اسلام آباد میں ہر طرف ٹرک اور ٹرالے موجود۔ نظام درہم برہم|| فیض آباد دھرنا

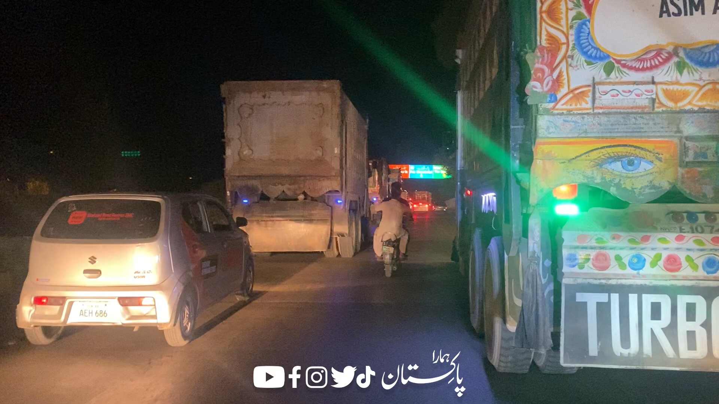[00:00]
یہ اس وقت جی فیضاباد دھرنے کی وجہ سے یہ اسلام آباد کی مین شعراؤں پر اس وقت یہ بڑے بڑے ٹرک جو ہے وہ موجود ہیں اس وقت ٹرالے بھی یہاں پہ موجود ہیں کنٹینر بھی بڑے بڑے موجود ہیں
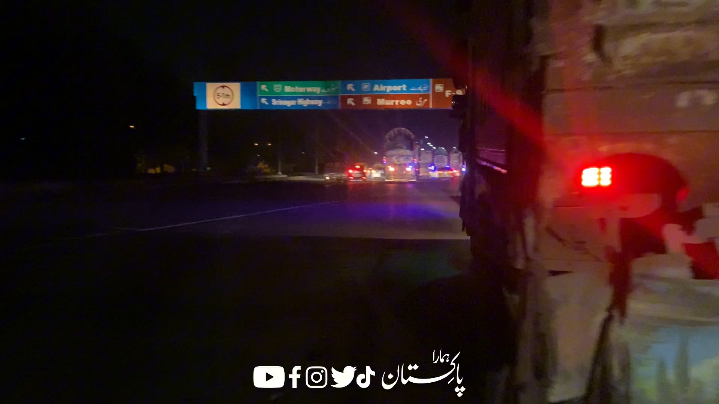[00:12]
جس سے عام ٹریفک کو بھی جو ہے وہ دشواری کا سامنا ہے یہ آپ دیکھیں یہ ایک دھرنے کی وجہ سے یہ کتنی پرابلم ہو رہی ہے عام شہریوں کو یہ اسلام آباد کی
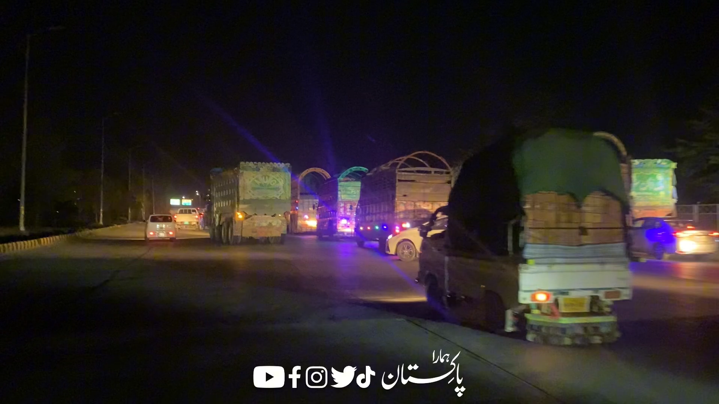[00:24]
جو نائنز اوینیو ہے اس کے اوپر جو ہے یہ اتنے بڑے ٹرک جو ہے آ چکے ہیں اور یہ سارا اسلام آباد کا جو ٹریفک کا
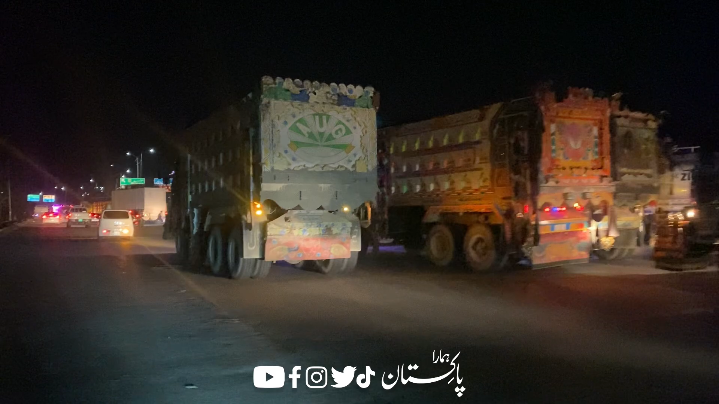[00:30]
نظام ہے وہ درم برم اس وقت ہو چکا ہوا ہے یہ آپ دیکھ لیں کہ کس طرح سے ہر طرف آپ کو ٹرک،
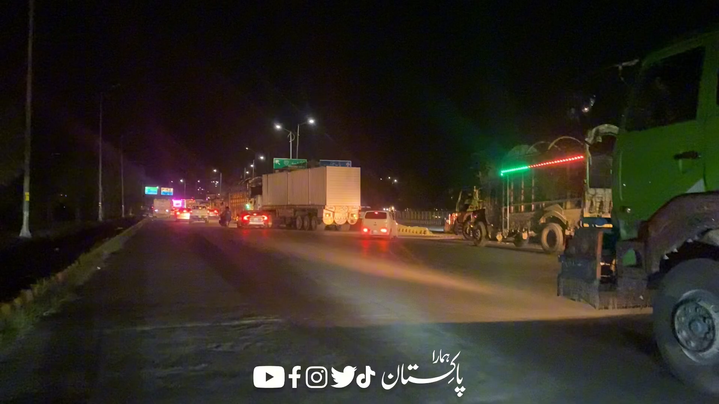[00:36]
ٹرالے، کنٹینر آپ کو نظر آ رہے ہیں یہ دیکھیں آپ یہ گاڑیاں فسین ہی ہیں اس وقت یہ
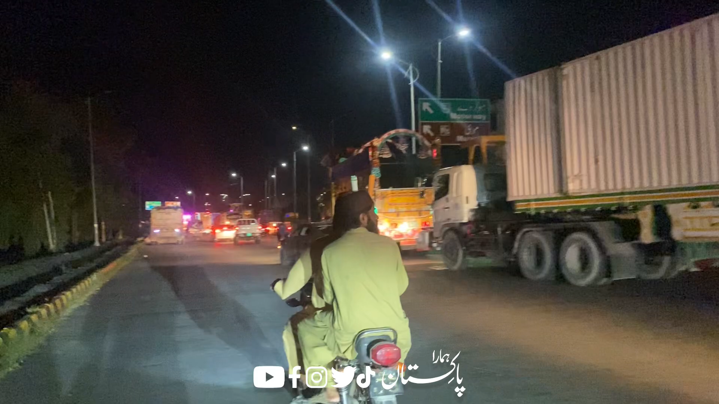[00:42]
مری روڈ اس وقت سارا بند ہے اور اس کی وجہ سے سارا ٹریفک جو ہے اس وقت وہ اسلام آباد کی شہراؤں پر اس وقت موجود ہے جس کی وجہ سے شہر کی عام ٹریفک اس وقت جو ہے وہ درم برم ہیں
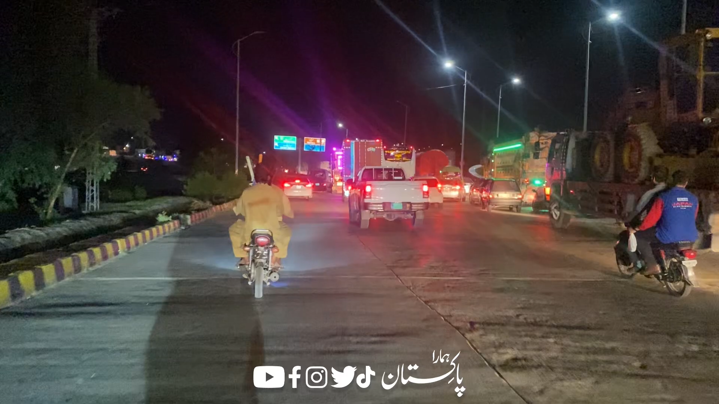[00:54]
یہ دیکھیں کس طرح سے یہ گاڑیاں فسین ہی ہیں اور کتنے ٹرک اور کتنے کنٹینر جو ہے وہ یہاں پر وجود ہیں یہ دیکھیں یہ ایک سکت اسلام آباد کی سڑکوں کے مناظر ہیں جو آپ دیکھ رہے ہیں جو فیضہ باد